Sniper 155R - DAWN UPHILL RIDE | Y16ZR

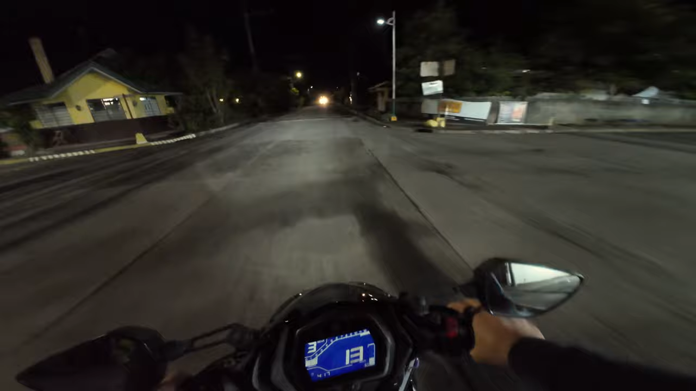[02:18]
Nako! Kumikidlat-kidlat. Yari. Lamig, di kaya. Tignan natin yung jacket natin.
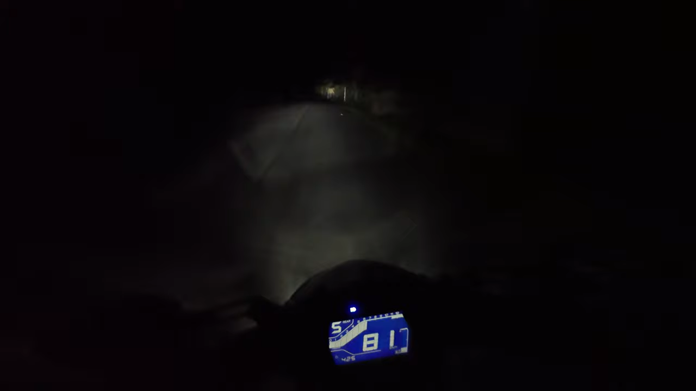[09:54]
Naka fifth gear lang tayo. Baho, no? Sheesh. Kwarta.